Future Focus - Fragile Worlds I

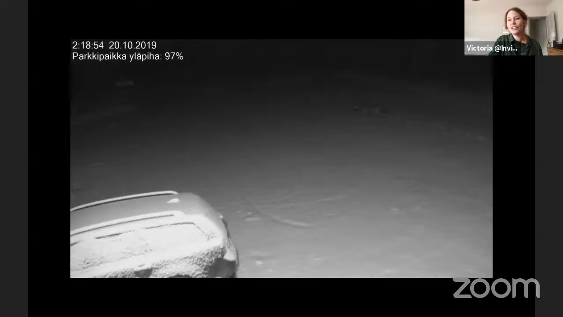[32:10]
So yeah, unlike Sumatra, Finland, if you've been is incredibly quiet out in the forest, almost it's eerily quiet. And you don't tend to hear much or I haven't experienced much. So again, when it's, when you disappear from this, as humans, and all this life starts to appear. So this is a wolf.